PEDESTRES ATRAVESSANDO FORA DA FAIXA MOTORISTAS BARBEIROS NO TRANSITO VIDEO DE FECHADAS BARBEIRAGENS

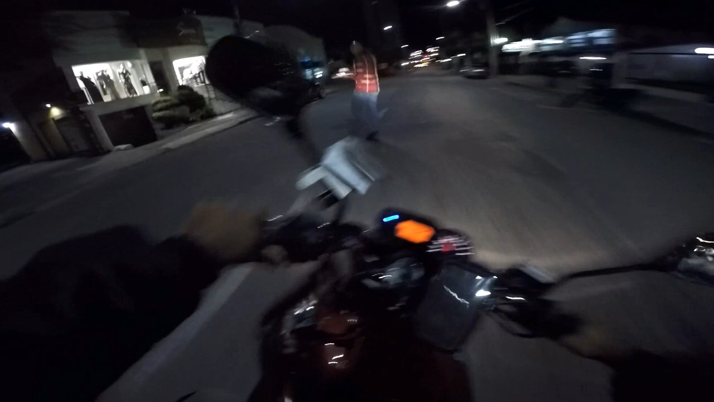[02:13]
Pelo amor de Deus, tiozão. Quase, hein? Quase. Tá rolando, tiozão?
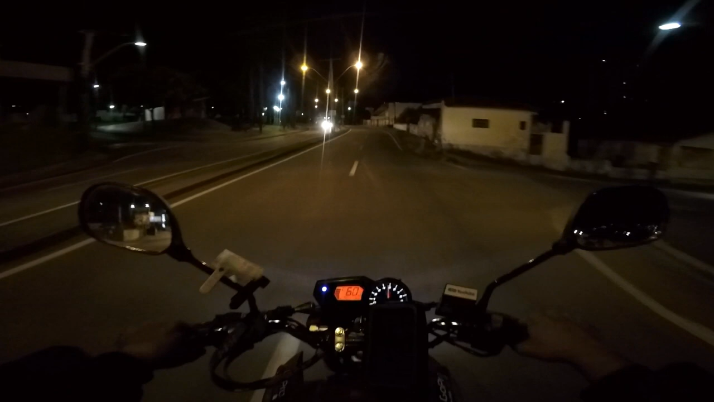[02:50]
Caralho. Quer morrer e não vê, né, irmão? Pior é isso. Quer morrer e não vê. Vira pra lá, caramba. Vai, tiozão. Vai atravessar, né, meu tiozão? Ele viu que eu tava vindo e entrou na frente, tiozão. Tá de brincadeira, hein, tio. Tiozão, entrou quente. Já sai da igreja fazendo coisa errada. Ah, louco, tio. Travessa na faixa, tio.
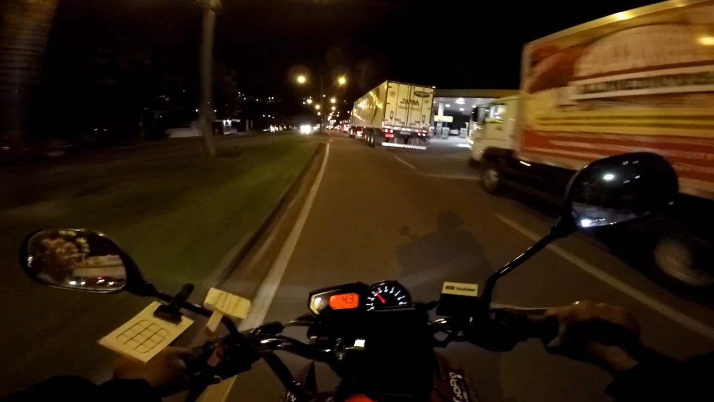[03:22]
Travessa na faixa, tiozão. Tá difícil, só o outro também. Pegando a faixa errada. Falar, tiozão. Complicado.
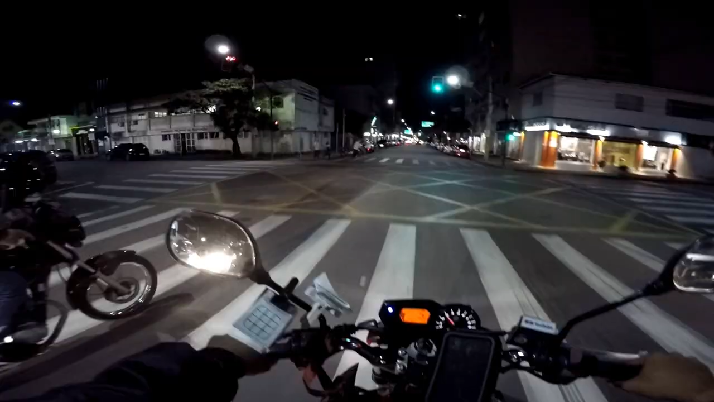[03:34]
100 metros rasos. Isso, tiozão. Travessa fora da faixa.
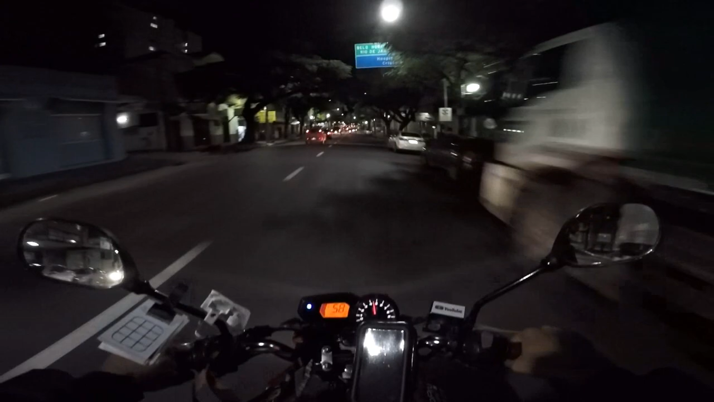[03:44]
Contra o fluxo, tiozão. Tá bonito.
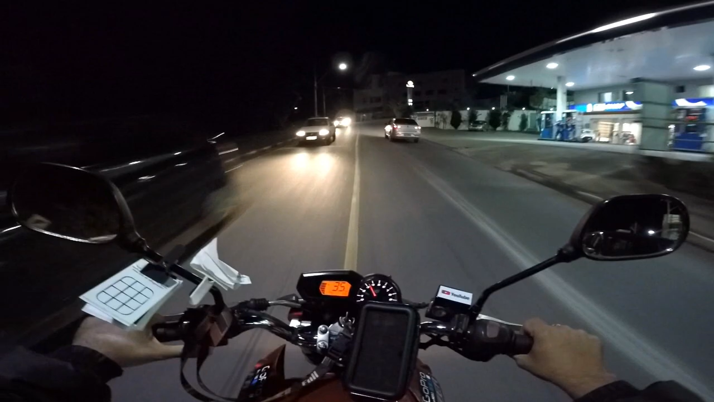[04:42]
É. É, depois você atropela o motoqueiro aí. Não sabe por quê, tio. Sai do WhatsApp, tio.
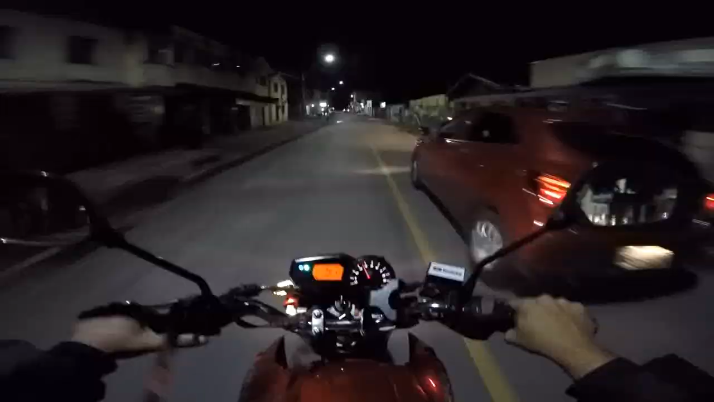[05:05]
Sai do WhatsApp. Sai do WhatsApp e a peça é só na rua, tio. Tá de brincadeira, tio.
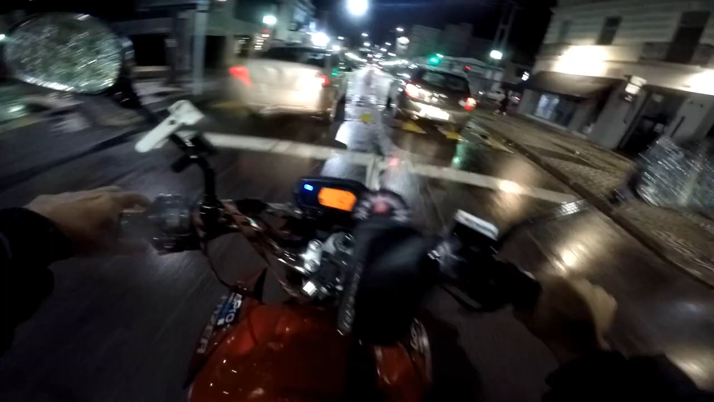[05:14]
Tá todo mundo dormindo. Dormiu no WhatsApp, tiozão.
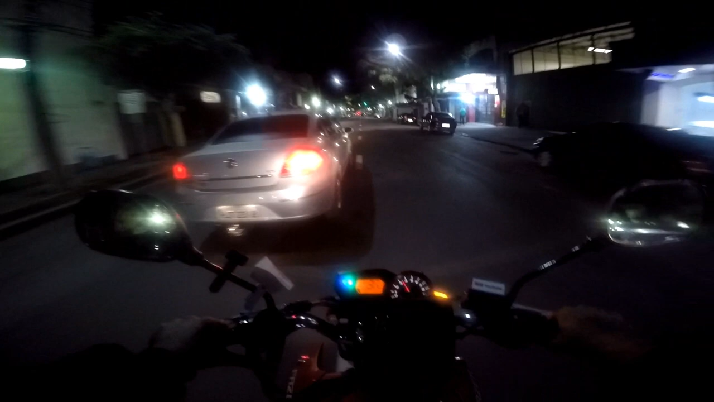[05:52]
Sai do celular, tiozão. Presta atenção na via. O cara tá no celular, maluco. Pelo amor de Deus, tio. Tá de brincadeira. Sai do celular, tiozão.
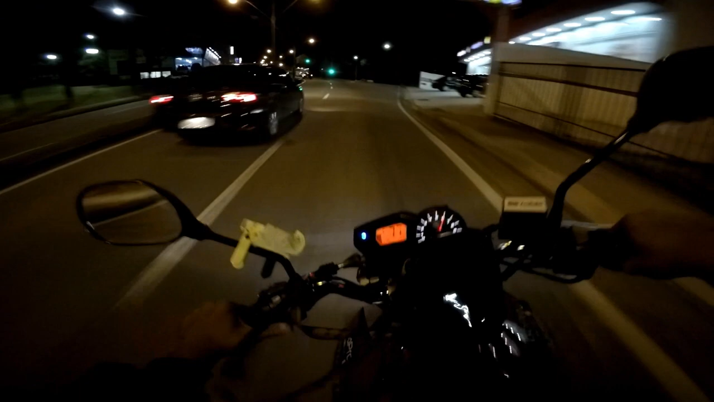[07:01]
Tá loucão, tiozão. É isso. Deu pão na frente dos S-50. Você vai morrer aí, tiozão. Chamou na seta. Tá malucado, tiozão. Tá drenado, tio. Vai, tiozão.